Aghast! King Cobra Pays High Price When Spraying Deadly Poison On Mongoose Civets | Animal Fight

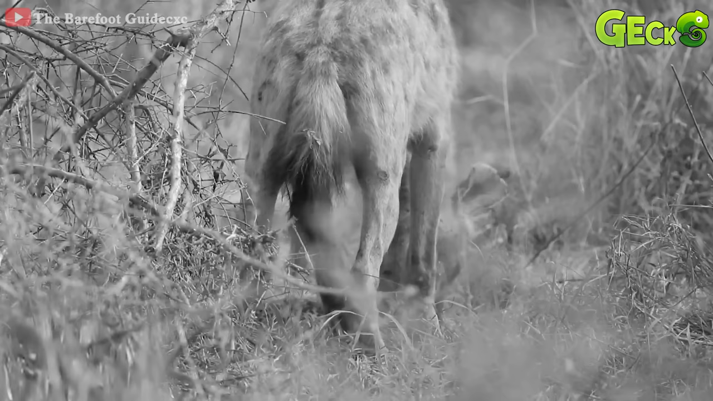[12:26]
After a fierce battle, the hyenas caught the wild cat. The hyena possesses strong teeth, which help it tear into its prey quickly.